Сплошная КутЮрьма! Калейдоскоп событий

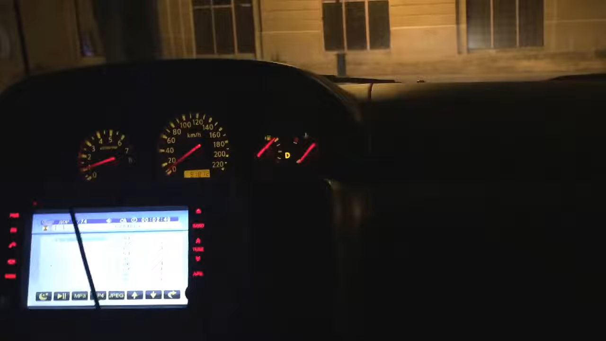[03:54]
выезжаем со двора едем встречать володя себе установил навигатор теперь он вступает в диалог